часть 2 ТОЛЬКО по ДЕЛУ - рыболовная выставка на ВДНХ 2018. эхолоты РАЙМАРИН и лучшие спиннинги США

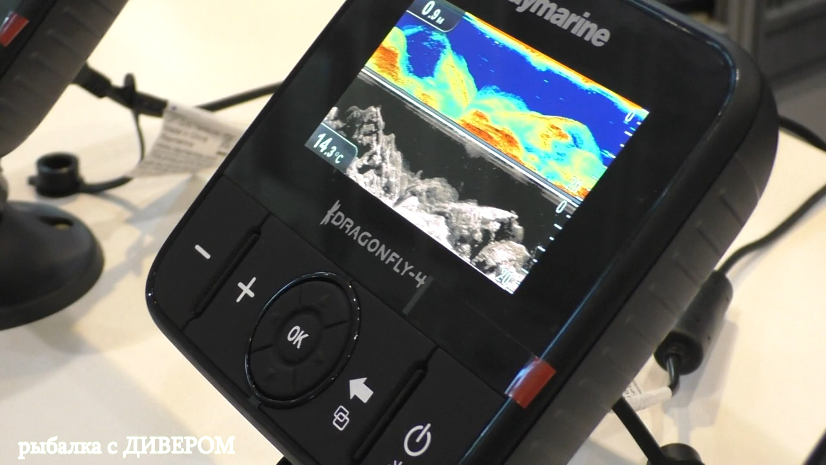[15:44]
С любой, тот, у которого Wi-Fi есть. Сим на хранение зимой надо снимать.
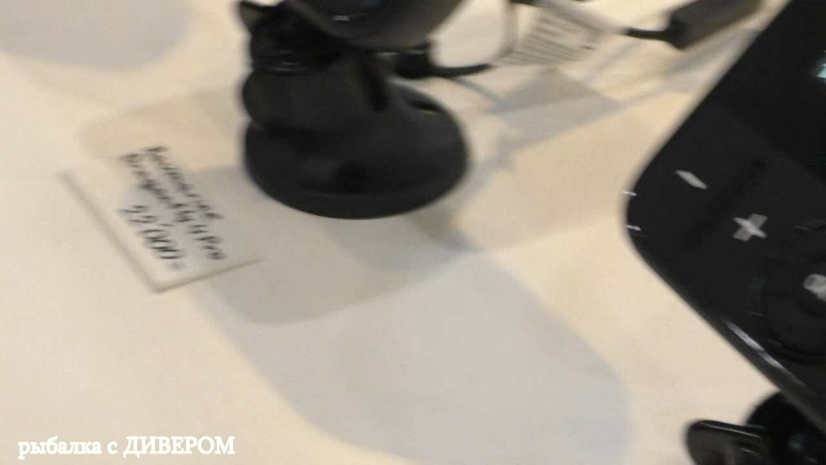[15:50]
То есть уже 22 тысячи, уже карты пишет, да? И можешь создавать сам, то есть ходишь. Можно сам, есть приложение на Ionix.
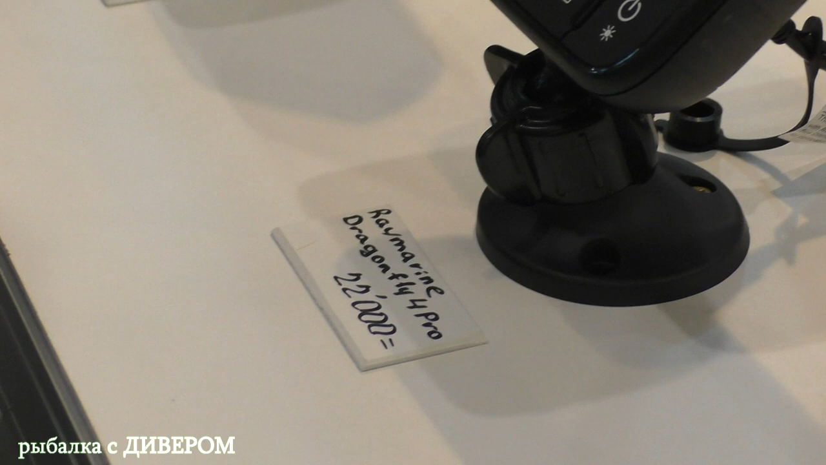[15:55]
А сколько оно стоит? Там, смотрите, значит, разница такая.
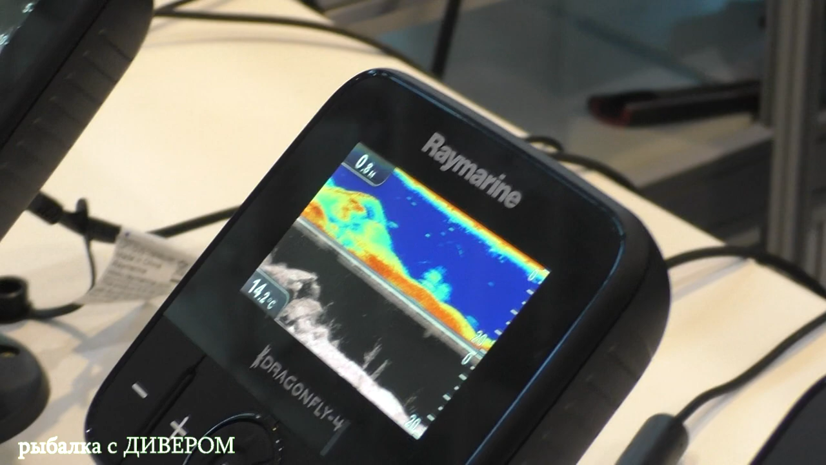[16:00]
Либо скачивается платно программное обеспечение, стоит оно около 3000 рублей на планшеты.
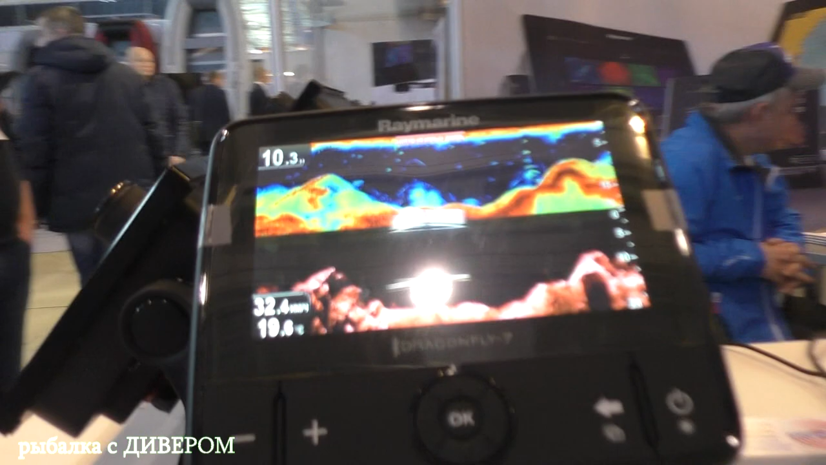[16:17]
Но все карты, которые там есть, они все бесплатные. То есть вообще любая часть там Европы.
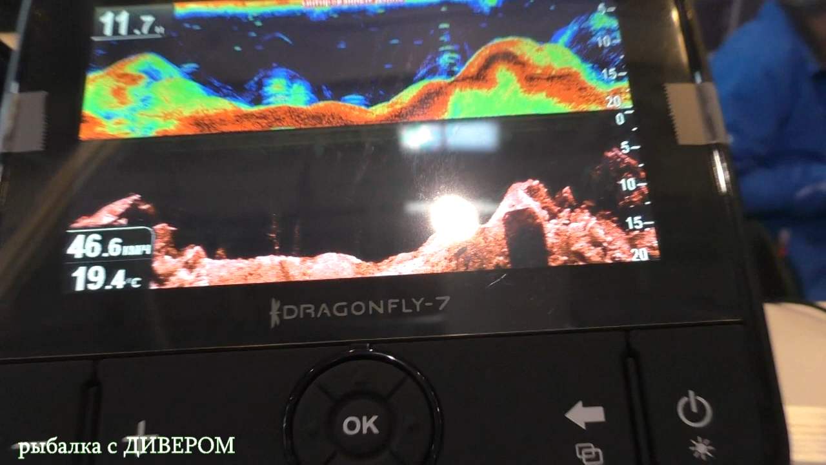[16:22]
On screen: water 19.4°C
А второй вариант, это скачивается бесплатно приложение, но
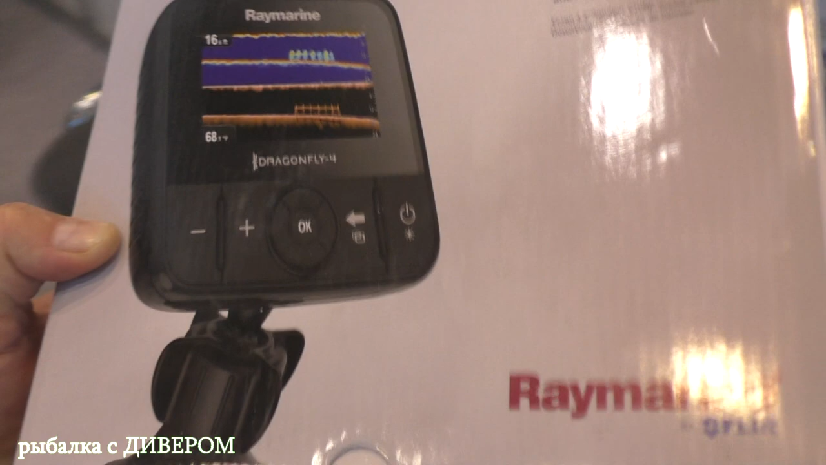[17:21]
Так, а вот эта моделечка у нас уже стоит 41 тысячу рублей. Это Dragonfly 7, да?
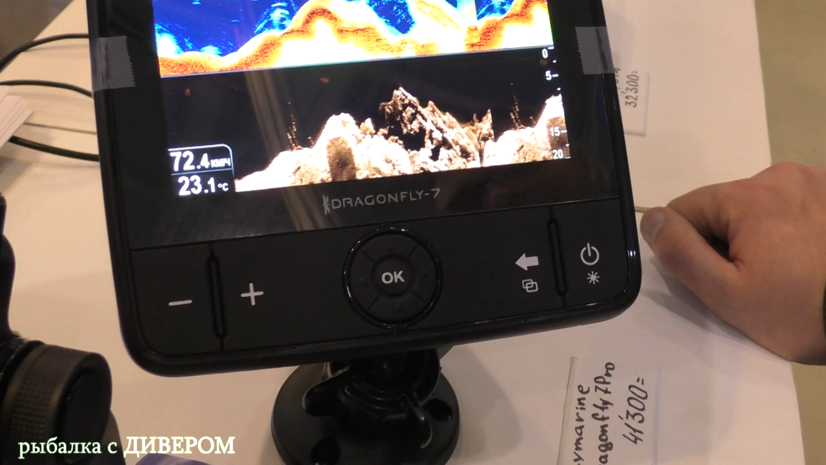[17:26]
On screen: water 23.1°C
7 Pro. 7 Pro, да? И чем он отличается, допустим, от того, что сейчас я приобрел?
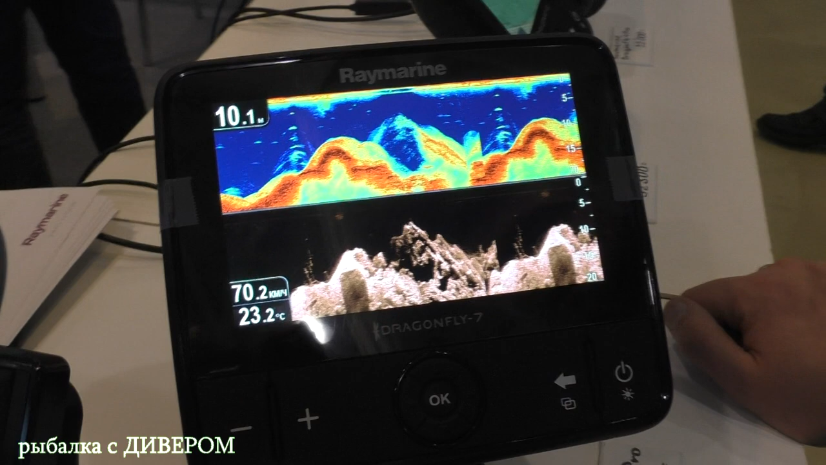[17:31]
On screen: depth 10.1 m, water 23.2°C, speed 70.2 km/h
Ну, здесь размер дисплея больше, он здесь 7 дюймов. Разрешение другое, здесь разрешение 800 на 600, другая матрица стоит.
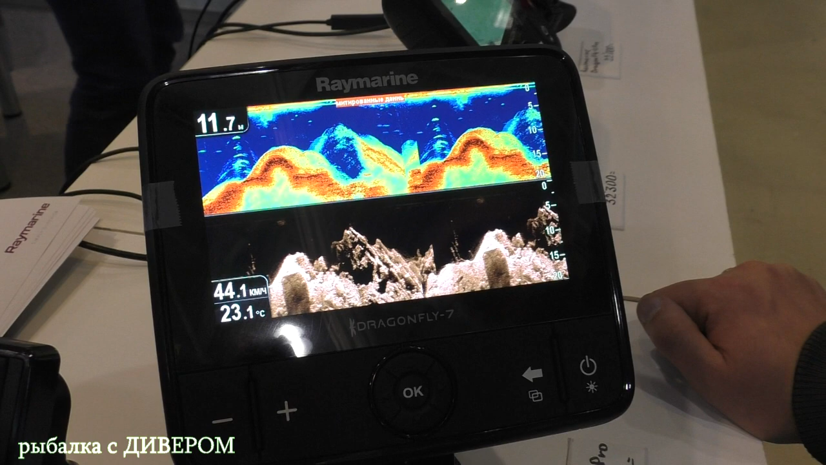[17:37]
On screen: depth 11.7 m, water 23.1°C, speed 44.1 km/h
То есть здесь уже намного чище все видно? Ну, как сказать, здесь экран больше и разрешение больше.
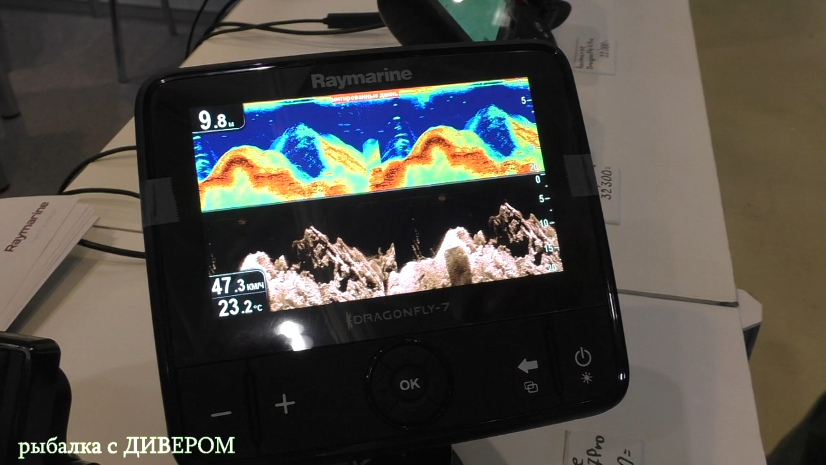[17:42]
On screen: water 23.2°C, speed 47.3 km/h
Там экран меньше, разрешение меньше. Приблизительно одинаково все.
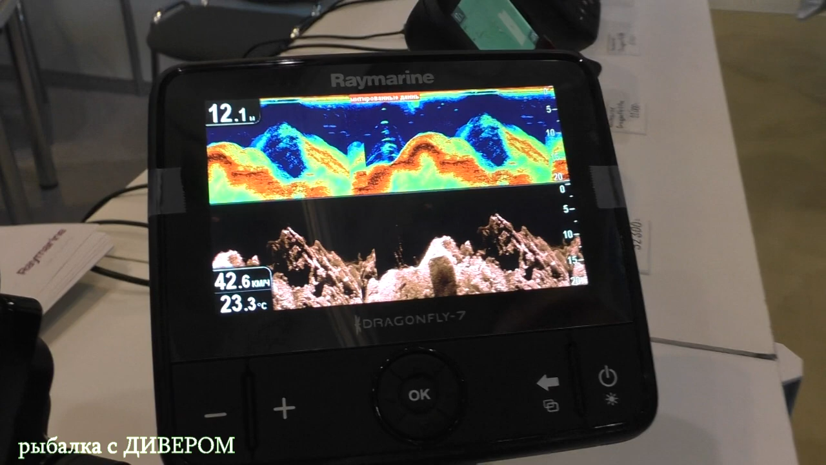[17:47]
On screen: water 23.3°C, speed 42.6 km/h
Все сопоставимо экраном должно быть. А остальное все то же самое? Все остальное то же самое.